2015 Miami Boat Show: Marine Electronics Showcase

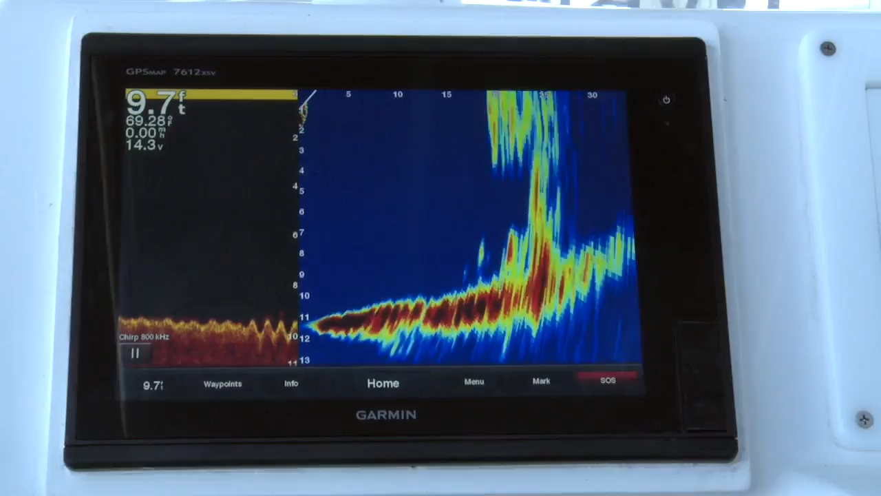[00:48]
On screen: depth 9.7 ft
Can you imagine chasing bait and steering your transducer towards the bait so you can see where the bait ball is instead of having to actually drive over it and chase them all morning?
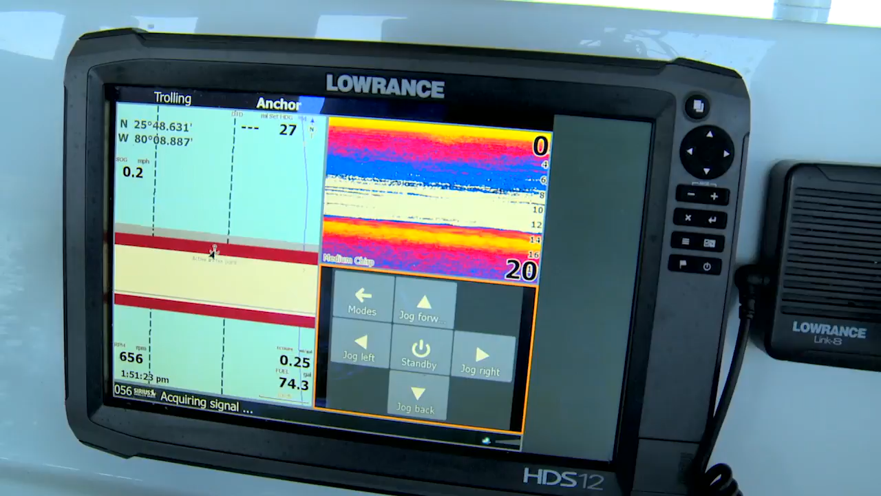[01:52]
whatever your transition you're fishing for, targeting your fish, and do it all hands free. So all you have to do is worry about catching instead of controlling your boat. Sounds like a feature that saltwater anglers are going to really love.
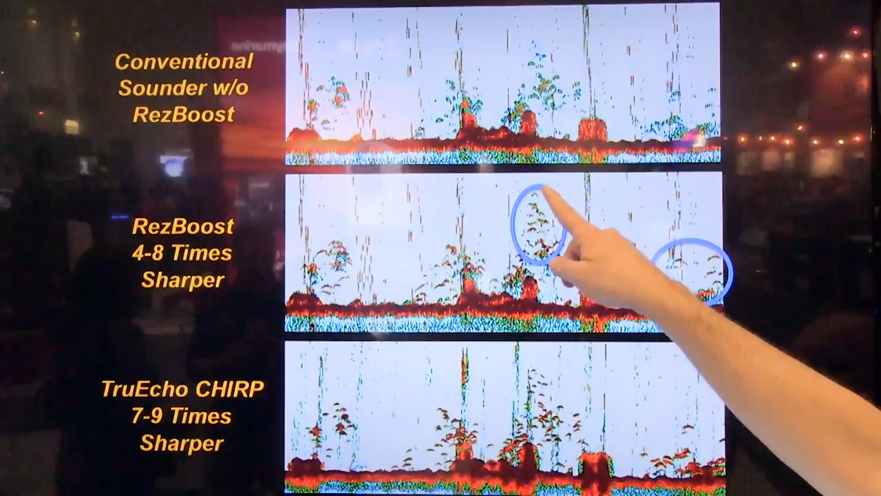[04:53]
We're adding post-processing technology that will actually enhance a conventional
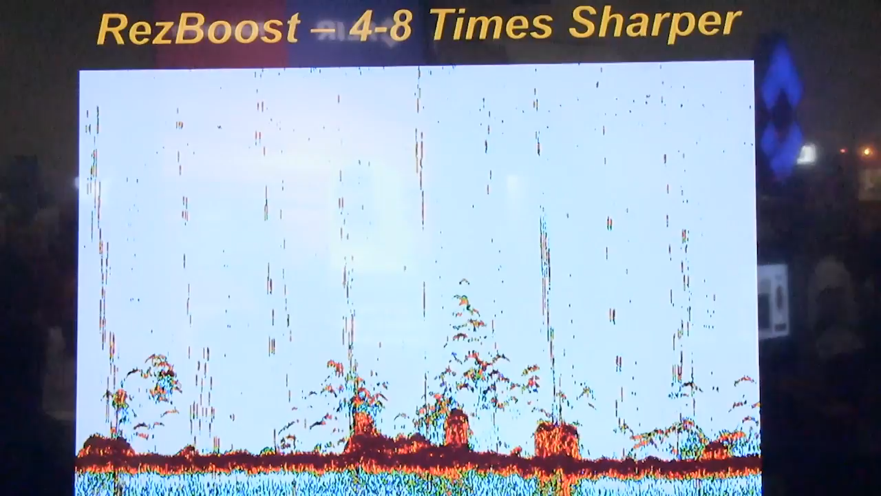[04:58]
fish finder image by four to eight times over the conventional sounder.